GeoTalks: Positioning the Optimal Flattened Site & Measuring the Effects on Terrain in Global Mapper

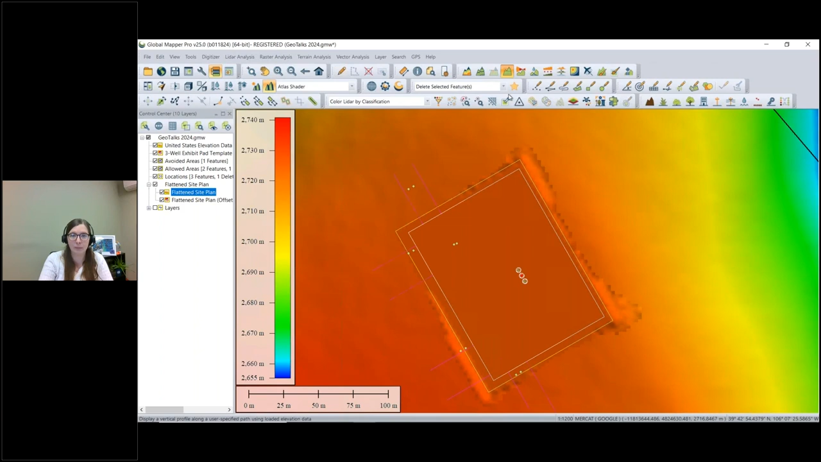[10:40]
cut a little bit from the top and it filled in a little bit from the bottom but let's look at it from a few other perspectives so we can really see what that looks like for starters i'm going to grab our handy dandy path profile tool and this lets us take a perpendicular or from the side perspective as to what the data looks like with elevation so i'll draw a line here let me dock this
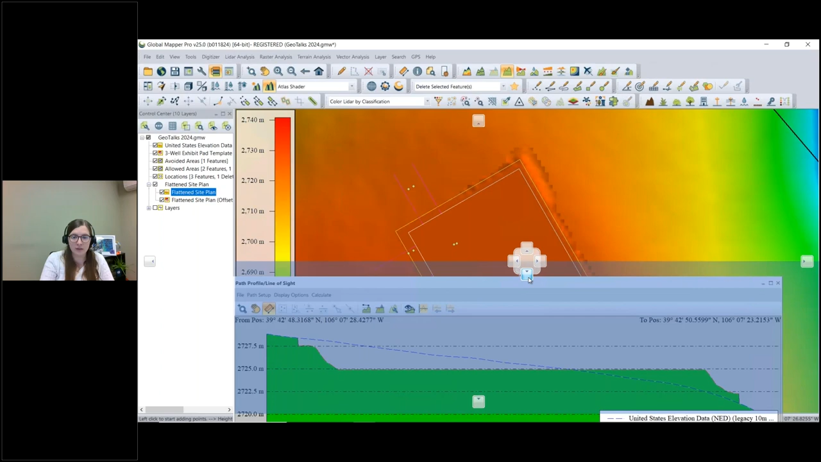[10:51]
on the bottom here so we're looking at the data from the side based on where i drew this line and i've made the background a little gray just so we can see these lines a bit more clearly so there are two layers loaded here and both of them are displayed this blue line
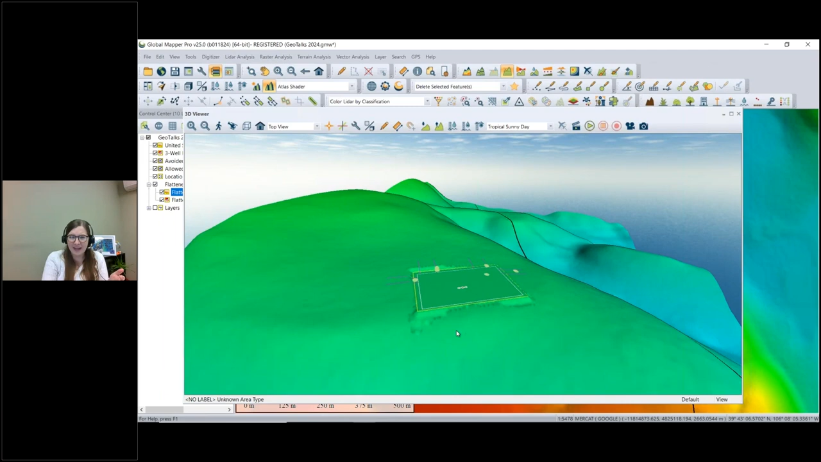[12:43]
there's a lot less cut and fill going on and that's because of the calculations that were done to place it at the optimal location so the least amount of earthwork had to be done
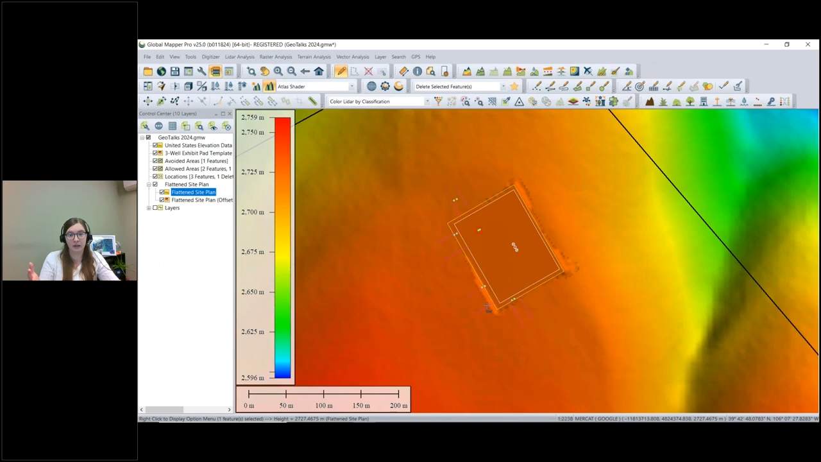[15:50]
down to select line features it's especially useful if you're selecting an area feature when you have lidar data loaded so you can just grab the area and not select all the lidar points underneath that so with that point selected i'm going to go ahead and select the other three points as well to do that i'll hold the control button down on my keyboard i'll just grab these other three so i have my four points selected that i would like to create a road between so next i'll open the least cost path analysis tool so it is in our terrain analysis menu you may have noticed if you were using global mapper before version 25 that we kind of rearranged how some of our
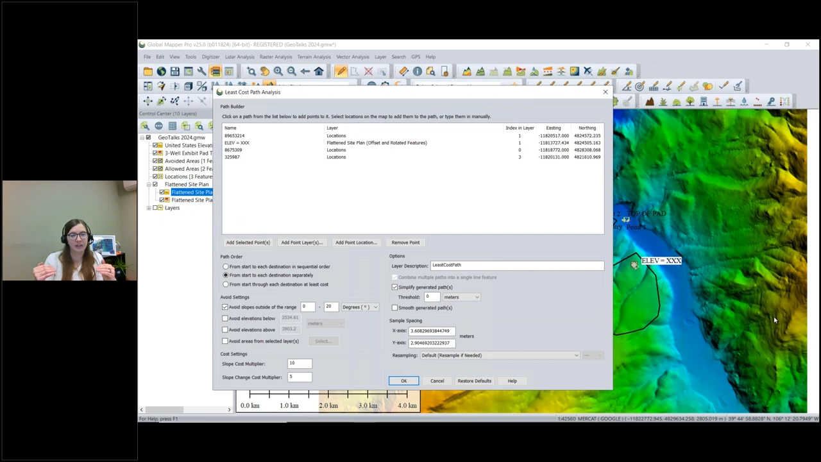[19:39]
the bridge instead of trying to make me go through the river i can say avoid all the elevations below the bridge elevation and that would help ensure the correct path placement from there but because we have that bog area feature also loaded i'm going to choose this option to avoid areas from selected layers i've called
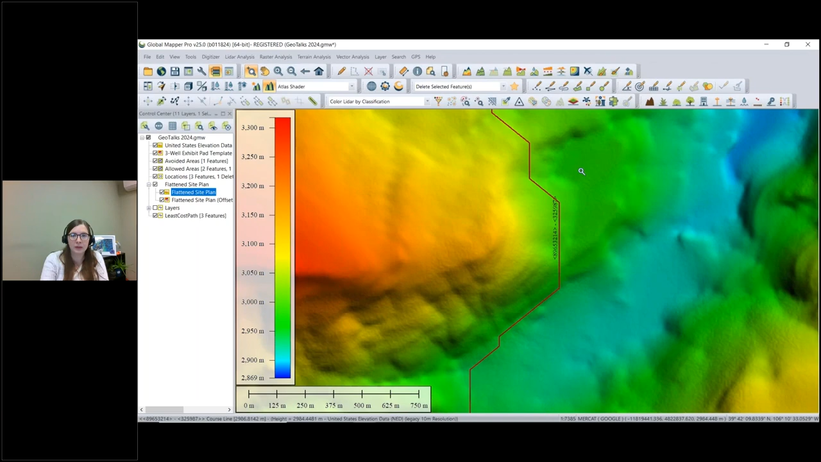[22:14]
water all into one place it's going to cause a little bit of an issue with excuse me erosion as well maybe we need to build a culvert but the watershed analysis tool can help us determine that and that tool is up here is this little mountain with a water drop on top of it
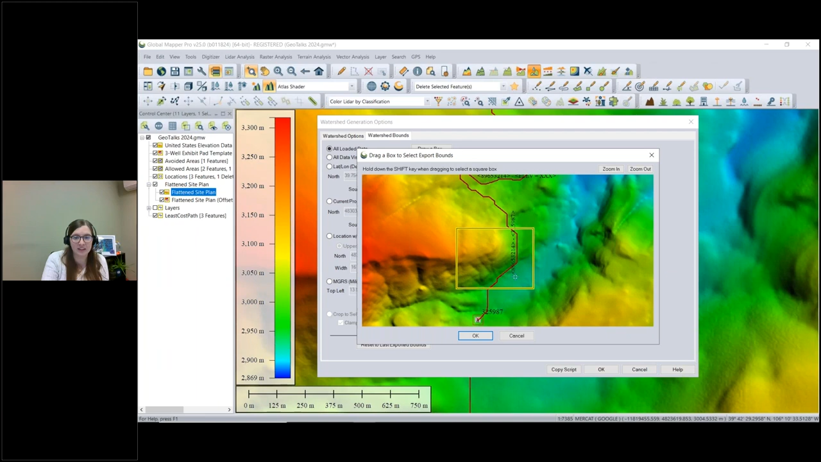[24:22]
see how the water flows downhill and how that's affected by the road so click okay okay lookity split it's generated some of our stream layer here and then i'm going to run that one more time i'm going to call this no vector because we're not using vector if i can talk and type at the same time i'm going to set the same watershed bounds here more or less and there we go so first i'm
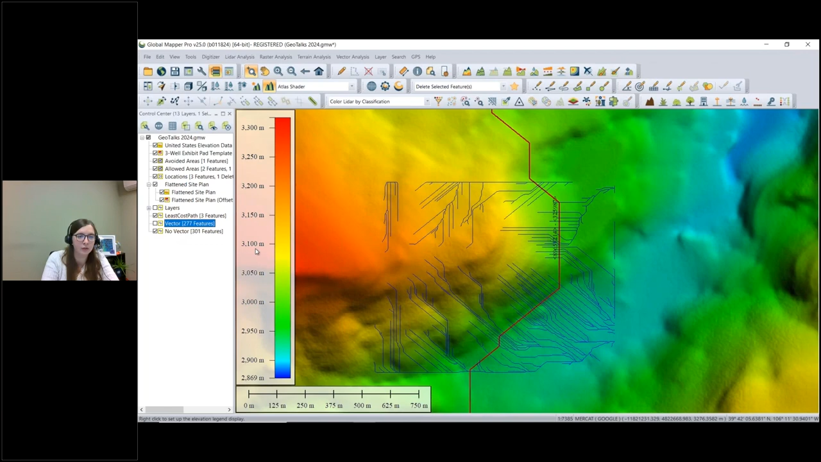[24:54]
going to turn off vector so we can look at no vector and what this looks like at the road zoom in a little bit with the terrain loaded underneath it it is
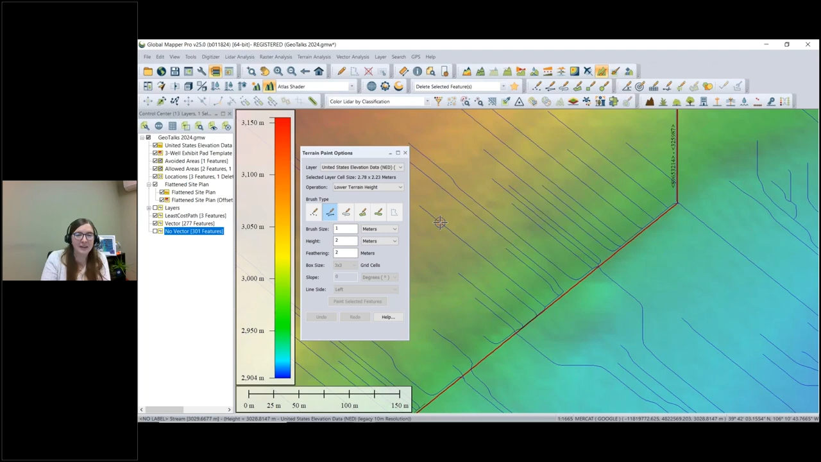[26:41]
is it lets you paint instead of with color but with elevation values in your elevation data this is a really popular tool probably because it's so much fun to use you may have seen it before but honestly it's one of my favorites there are a few different options here for how you can change those elevation layers as you're painting across the top you can choose to interpolate to fill holes in your data so it's going to if you have a hole in your layer it will look at the surrounding values to take a very educated guess as to what data should be filled with that hole you can choose to smooth terrain to average it across for example if you have lidar data of a forest and you've